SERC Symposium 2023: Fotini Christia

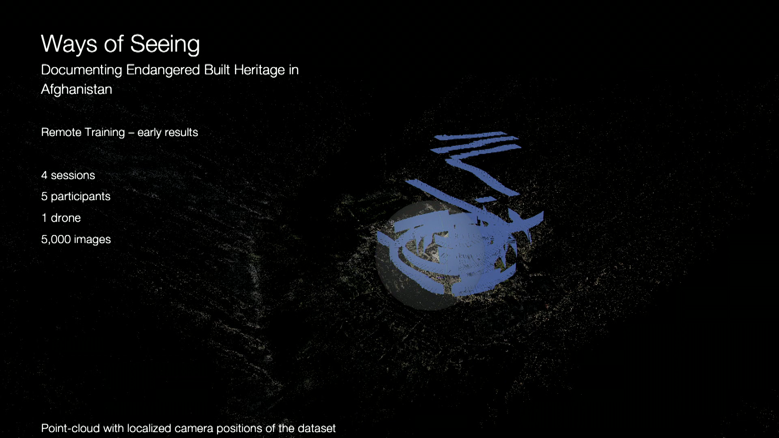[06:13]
just based on four sessions, remote sessions, all via Zoom. These five participants, only one drone. So this was not a very, a particularly high tech effort and 5,000 images. But a lot of it obviously relied on the technique that we was being used in collecting the images appropriately.
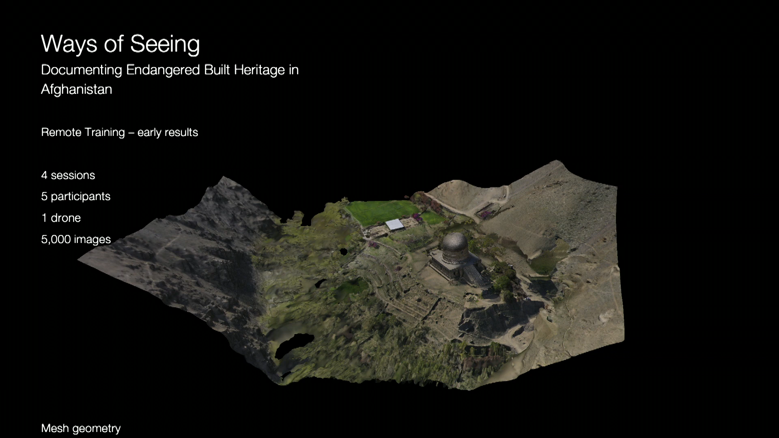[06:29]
This is mesh geometry. So the next stage after the point cloud in getting closer to kind of the VR output as well, and the actual digital twin gives you a sense of a different angle from the stupa. And you can also see kind of the,
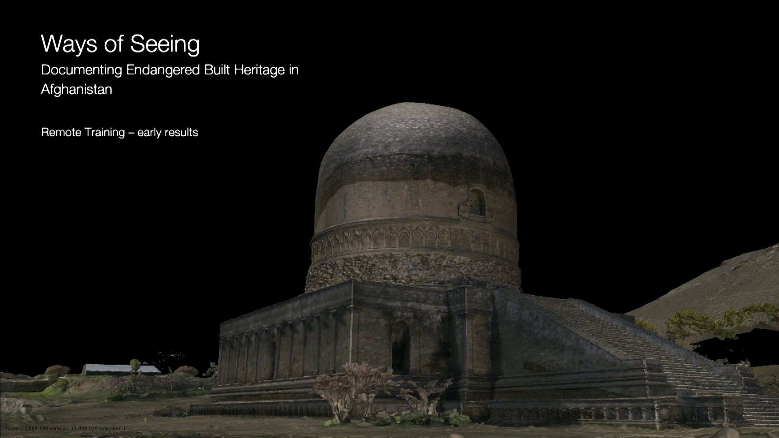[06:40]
for people who are trained preservation architects, it's, this also gives very good evidence about wear and tear of the actual building.
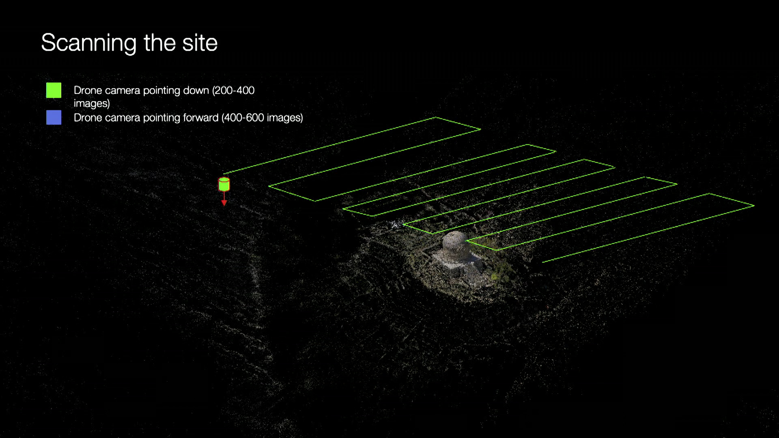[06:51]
And this is the concept around kind of the scanning and the positioning and movement of the drone, kind of the top down, the forward type of movement, in addition to kind of the spiraling to ensure that we get the full capture of the site,
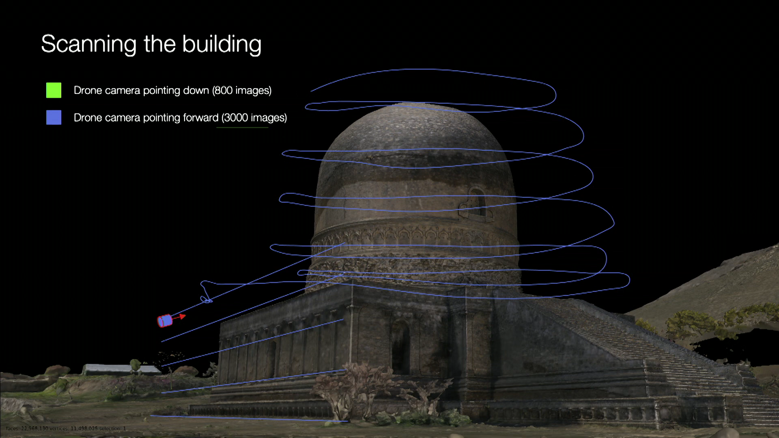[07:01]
including, you know, obviously the dome and all different areas and some of the surrounding geography.
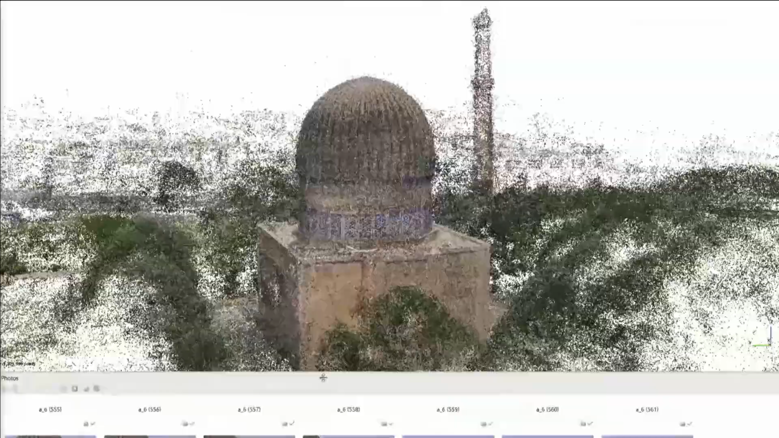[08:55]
and you get an opportunity to see what that looks like in terms of the point cloud and then the mesh geometry.
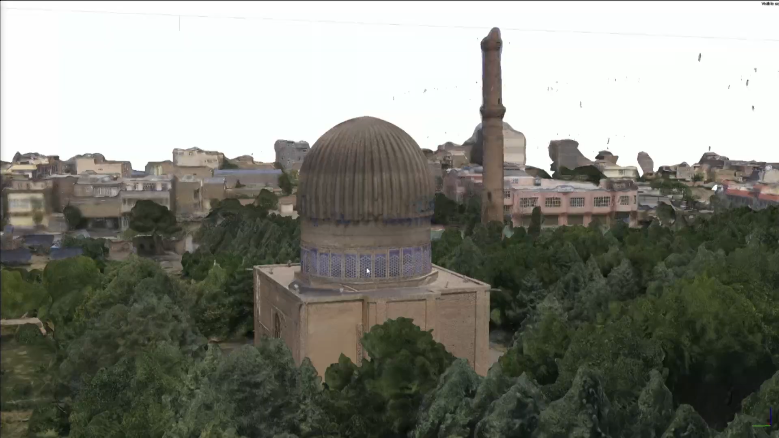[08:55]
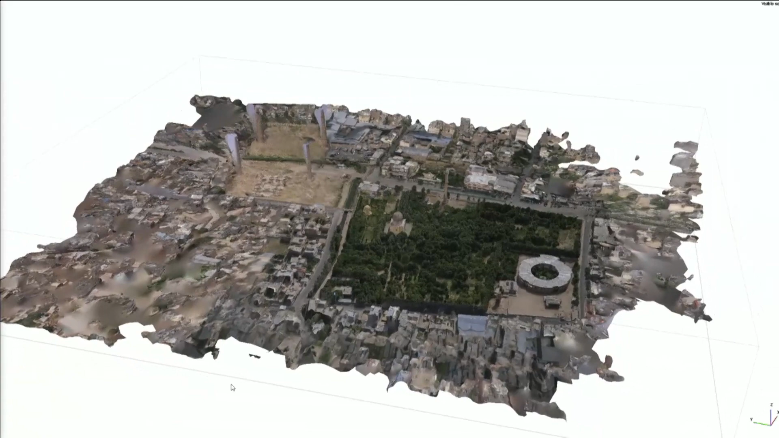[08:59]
And again, here we had, uh, we captured a bit of the surrounding site as well.
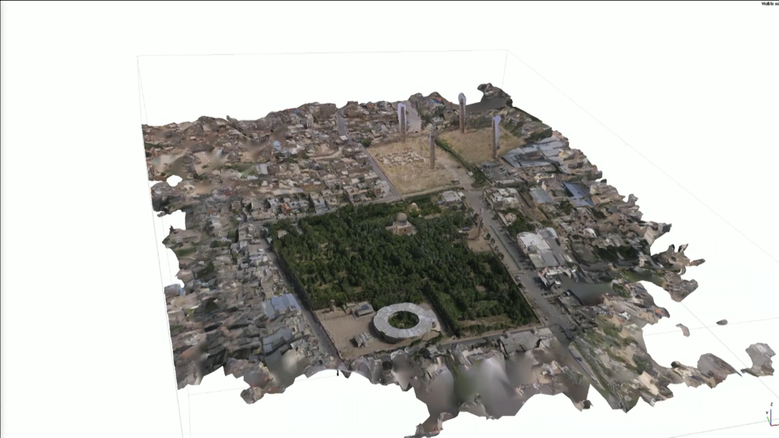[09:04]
And you can see on the top right, these four pillars, which is an additional site that we ended up capturing, uh, while covering this mausoleum.
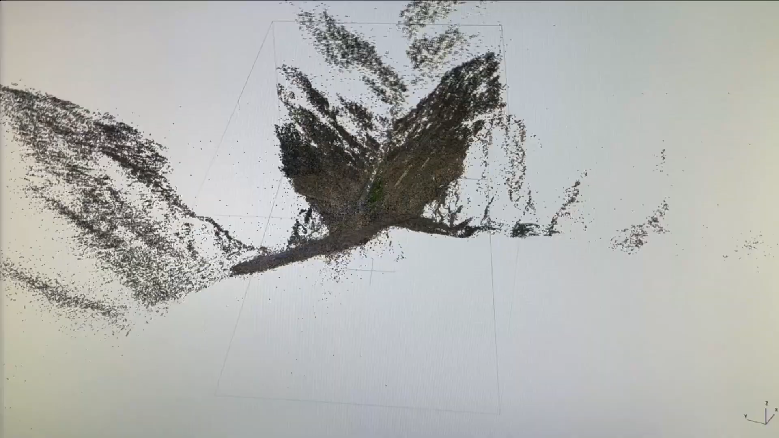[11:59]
I mean, it's that there's a river and it's just in, uh, in the middle of a valley.